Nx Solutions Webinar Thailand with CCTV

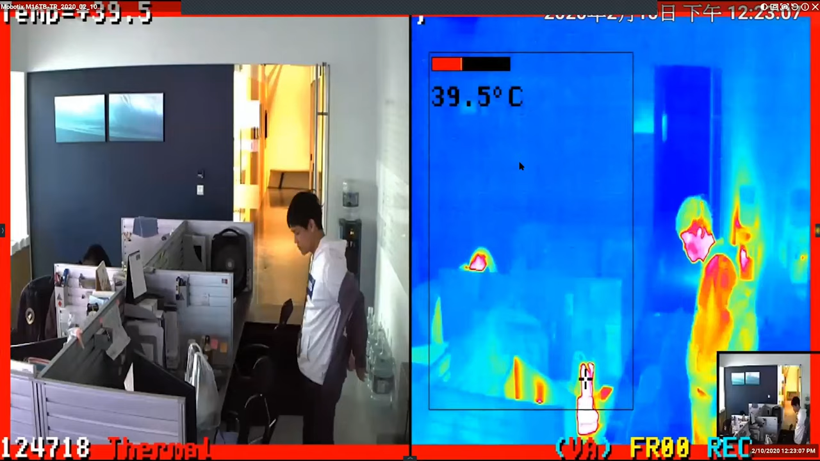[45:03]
And when the thermal camera get the high temperature, the thermal camera will send the message to NX, and NX can alarm pop up or do something. Okay.